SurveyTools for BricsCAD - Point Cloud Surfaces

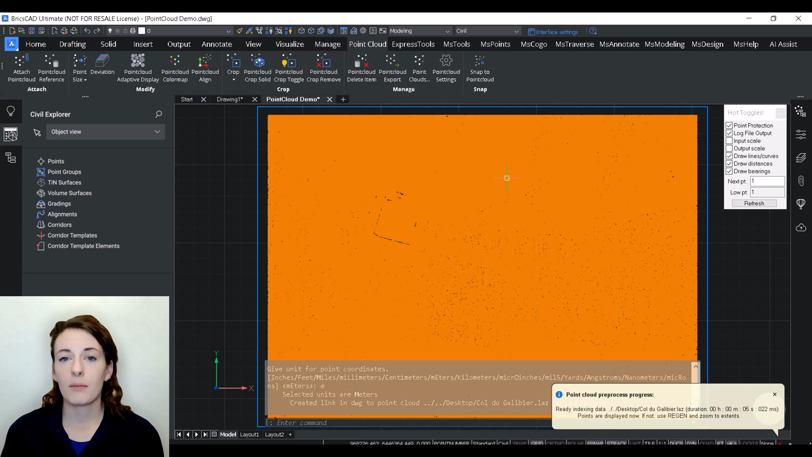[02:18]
So right now it just looks like an orange square, but you can see if I zoom in and orbit around, it is in fact a point cloud.
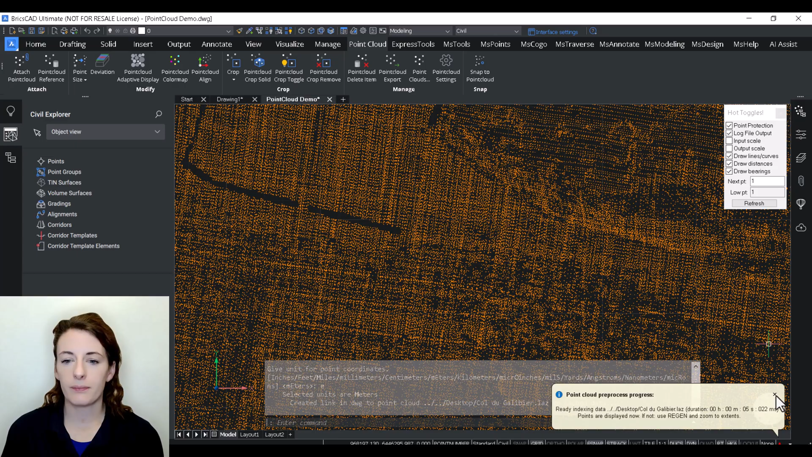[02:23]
So let's have a look at the visualization options
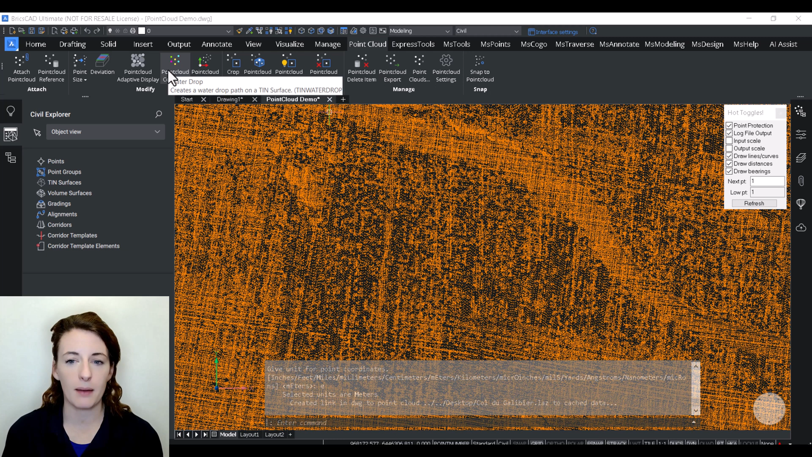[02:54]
So right now we have this orange square and I'm going to look for some options that provide a little bit more contrast so we get an idea of what is happening out here in the real world. So go up here on the point cloud ribbon and click on point cloud heat map. So there's a few different options here. I am going to choose intensity and spectrum.
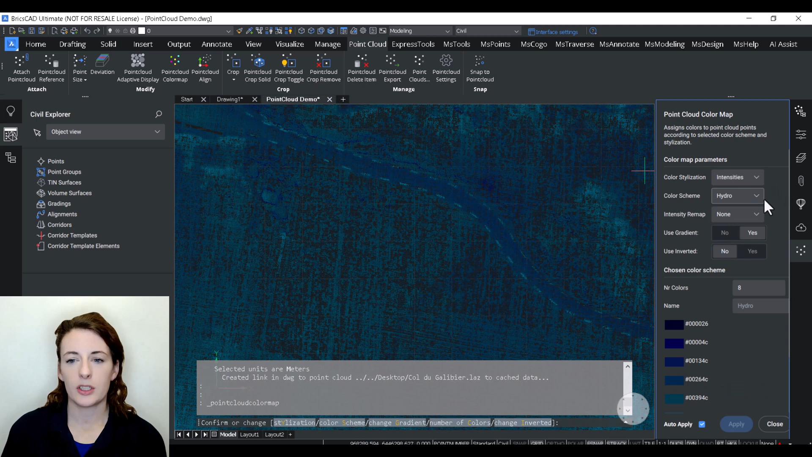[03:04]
I'm going to turn the shadows on and then I am going to select invert
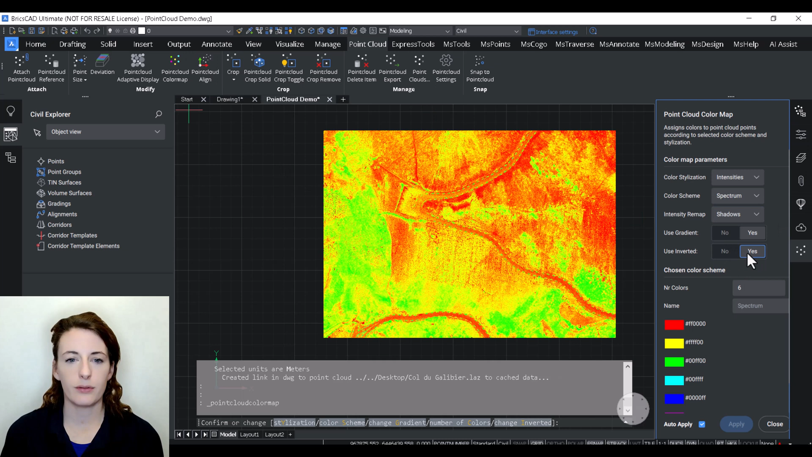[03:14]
it and this is what I have found for this data set at least gives me the most contrast. So if I had a colorized point cloud with RGB values in it I could just have chosen the scan option but for this it's just a black or I guess it's a gray point cloud or black and white point cloud. So that's when the intensity option comes in handy. So now that we can see what we're working with let's move on to the next part of the demonstration.
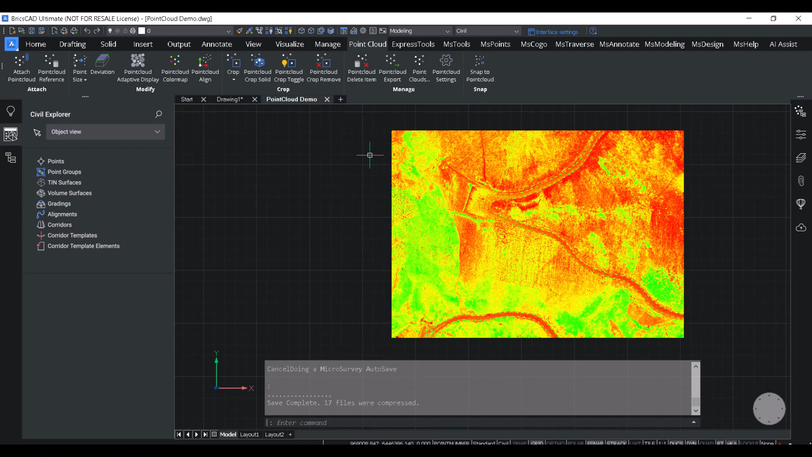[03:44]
Okay so let's dive into the heart of this process creating the surface from our point cloud. So in the civil workspace I'll navigate here to tin surfaces right click and select create. So if you've been watching the other videos you're familiar with this process this is the same way that we would create any other surface. So after the command has been initiated the software will prompt me down below to choose my data source.
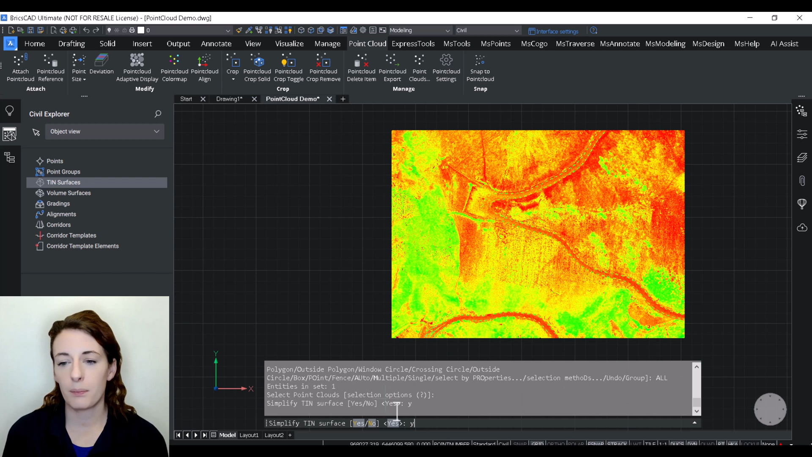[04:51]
It would be a large and cumbersome surface that might be overkill for what the intended purpose of your project is. For the purpose of this demo I am going to leave the simplifying numbers at 10 meter radius and a half a meter elevation to create this surface. At this step I can have a look at the results and decide if I would like to simplify again.
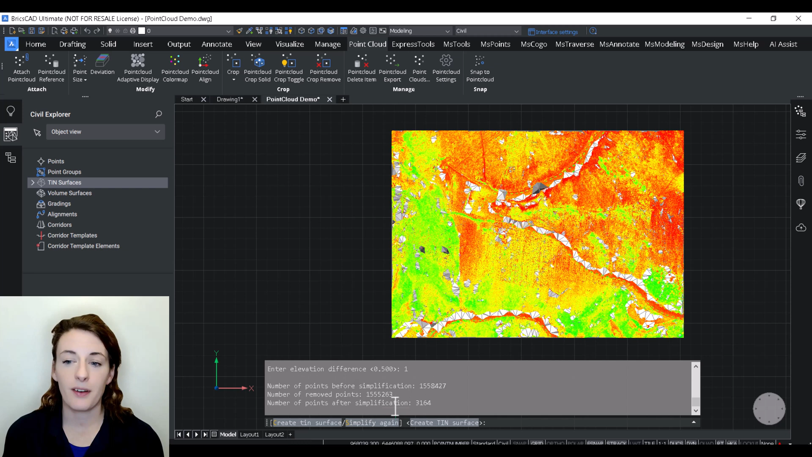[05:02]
So that's just where I get another opportunity to adjust simplification values if it was too dense for me and then I can tell it to go ahead and create the tin surface.
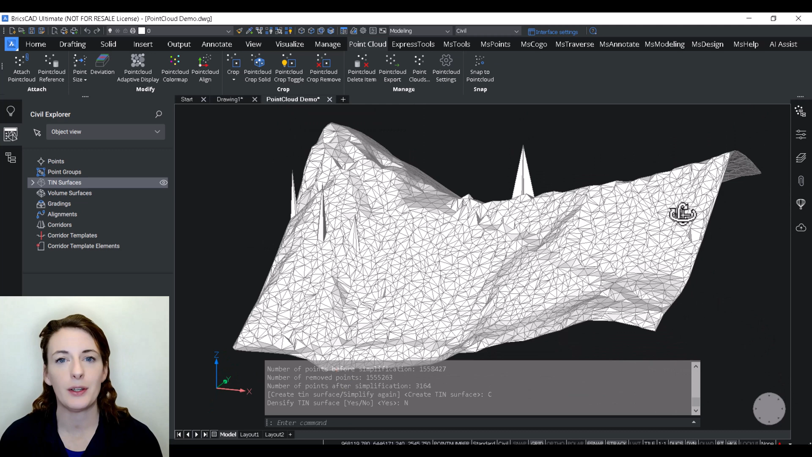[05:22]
So this likely looks familiar if you've watched my previous videos especially the surface editing.
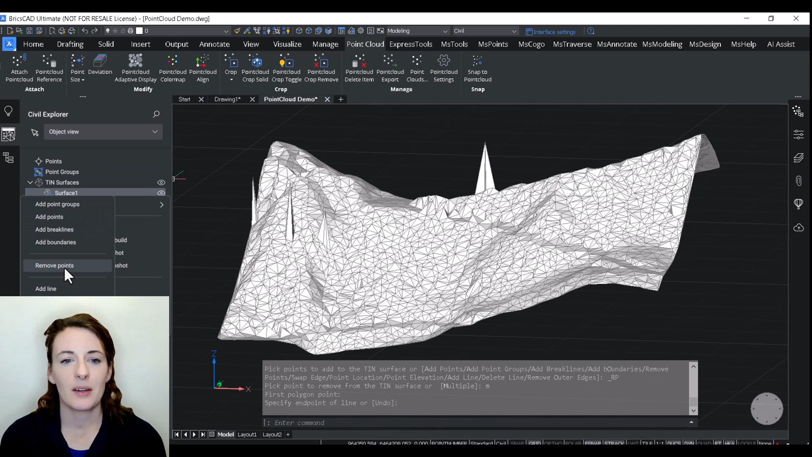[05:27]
So you can see here we have a few erroneous points. We're going to go through and clean those up a little bit.